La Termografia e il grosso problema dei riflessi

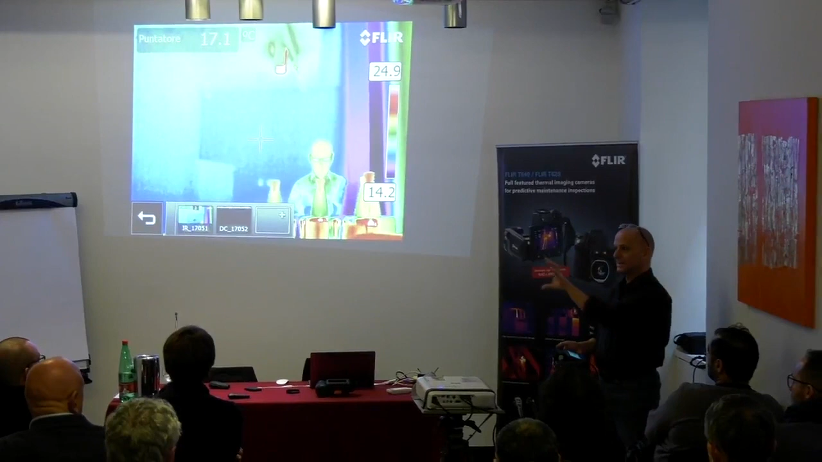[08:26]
quindi ho guardato quanta radiazione arriva da lì l'ho impostata qui ecco il muro quel vetro sta a 17,1
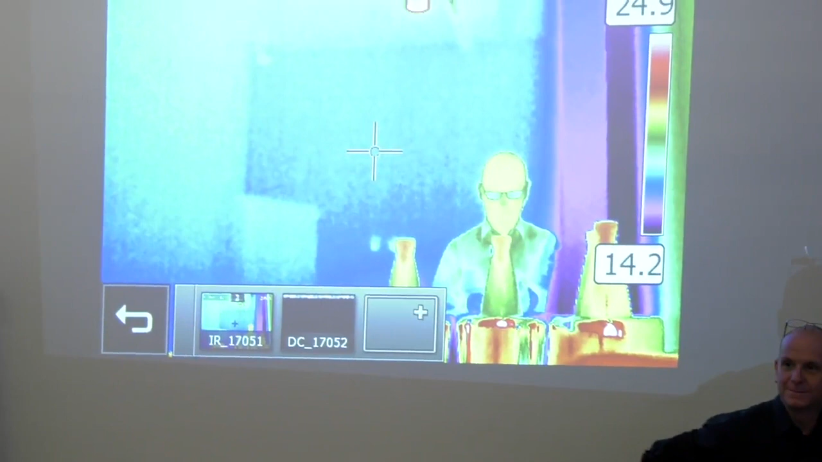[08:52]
o se avessi voluto misurare dove si riflette la mia capoccia avrei dovuto misurarmi la capoccia
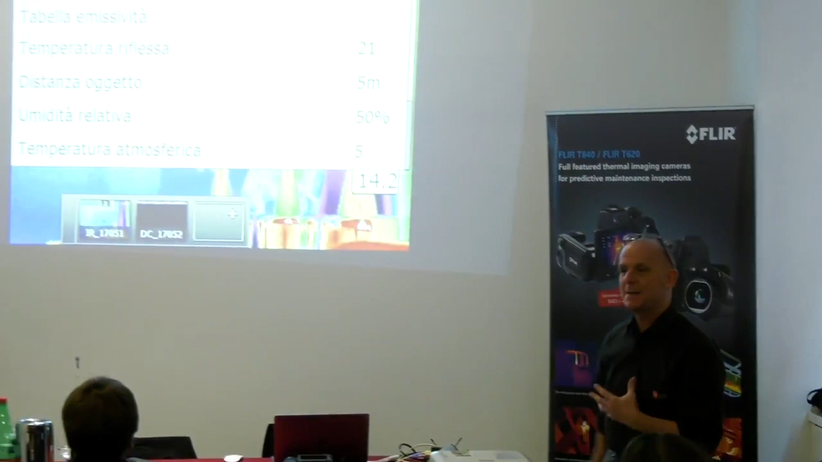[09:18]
allora l'emissività abbiamo detto è la capacità di un materiale di mettere energia
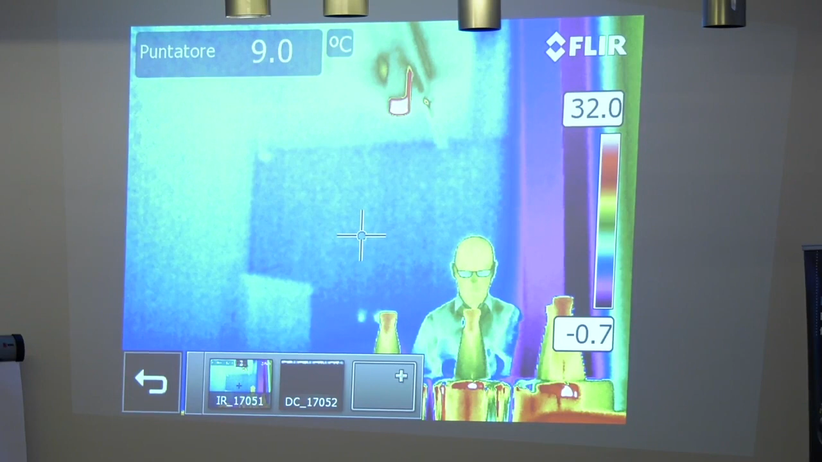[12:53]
On screen: spot 9.0°C
legge la radiazione la radiazione è un dato di fatto la radiazione è quello che la macchina riceve e quella è un dato cioè il mondo mi ha mandato questa io non la posso modificare ok?
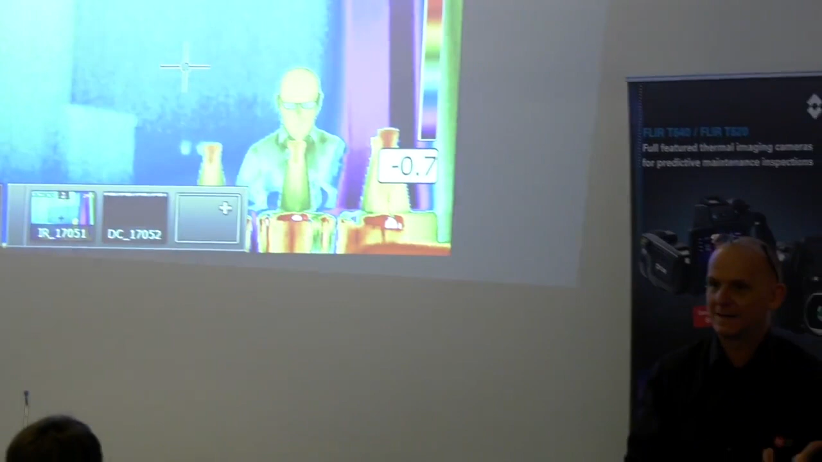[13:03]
i parametri servono alla macchina per derivare la
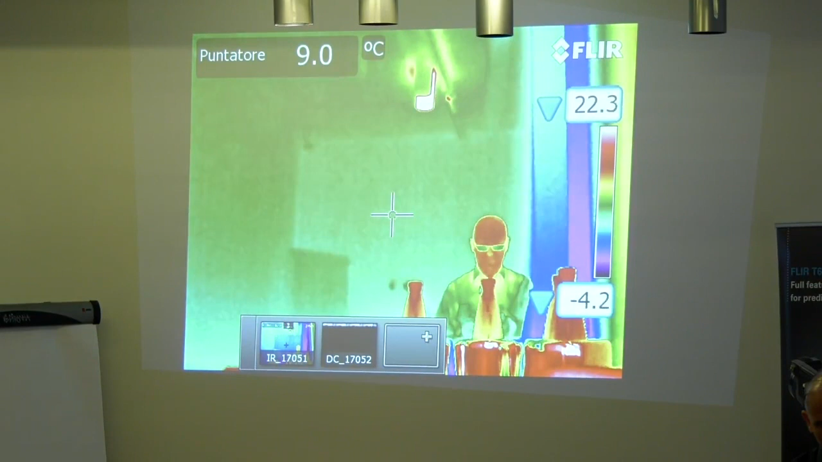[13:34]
On screen: spot 9.0°C
io posso giocare sui colori per vedere meglio o peggio le cose ma l'immagine che lei ha catturato non è modificabile perché è uno specchio della realtà ok?
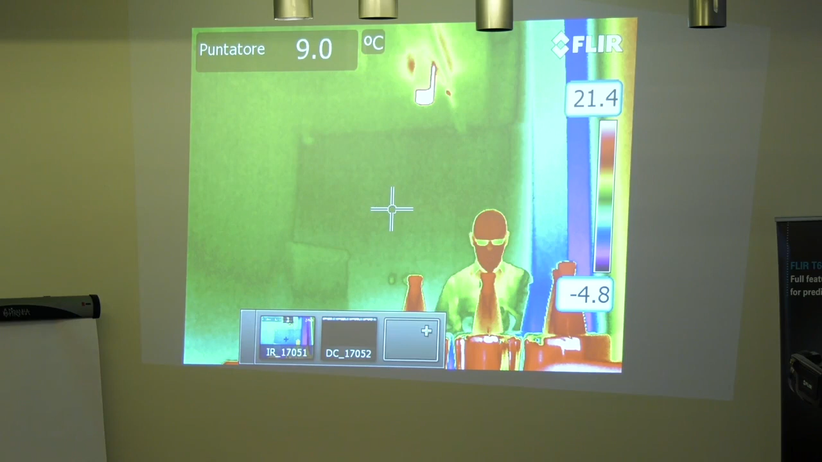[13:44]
On screen: spot 9.0°C
è un po' difficile questo concetto ma
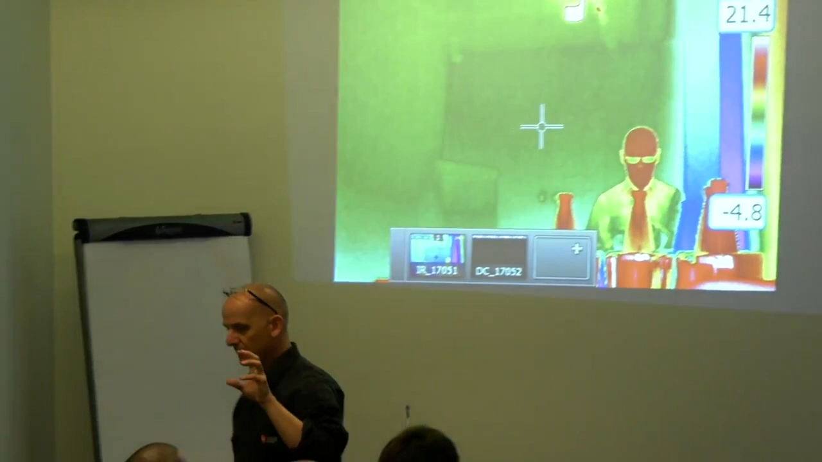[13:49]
quando voi fate un'immagine termografica voi acquisite quello che il mondo vi manda poi lo elaborate ma quello che il mondo va mandato non lo potete cambiare quello è ok?